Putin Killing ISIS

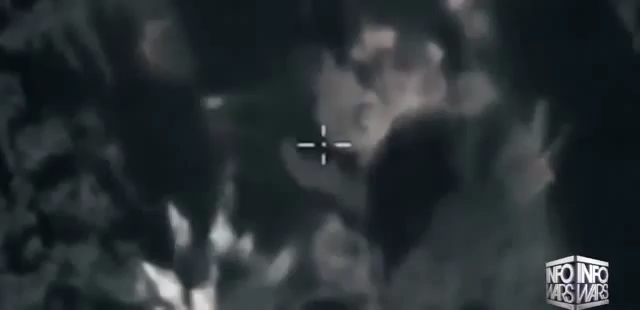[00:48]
I mean, they are going in there with a large fleet of warplanes and helicopters, including armored Su-25 ground support fighter jets.
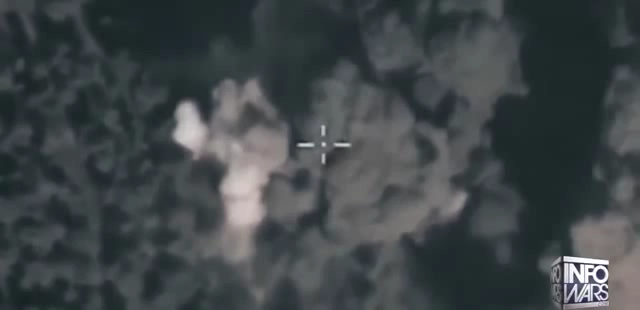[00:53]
They're dropping cluster bombs on terrorists and KAB-500 air bombs on these guys.